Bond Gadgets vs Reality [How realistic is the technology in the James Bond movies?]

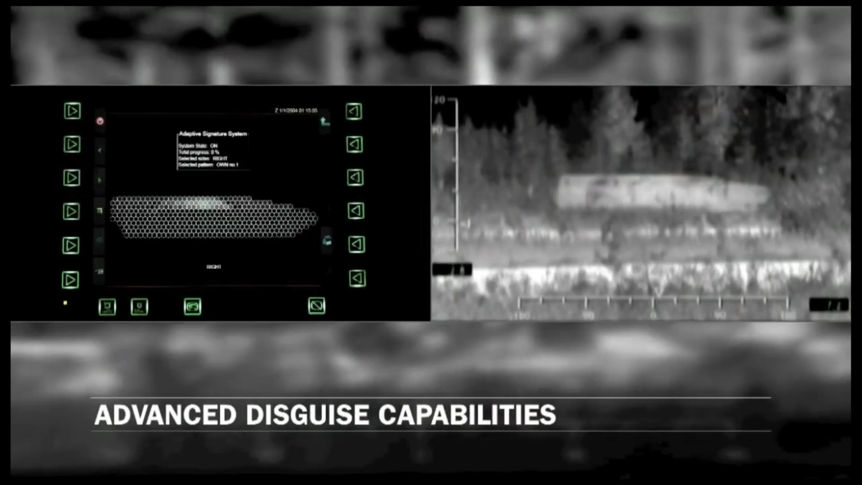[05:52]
Adaptive camouflage and augmented reality, which could theoretically be used to make a car appear to disappear or blend in with their surroundings.
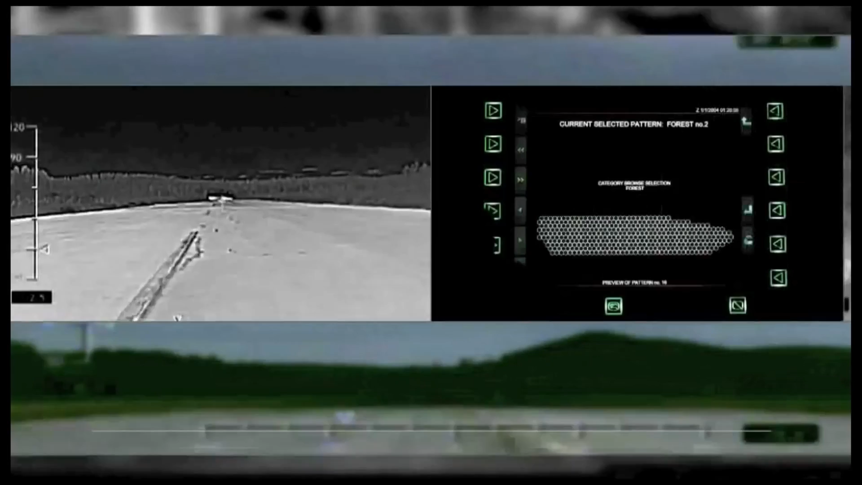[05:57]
So while there are technologies out there that could make a car partly invisible,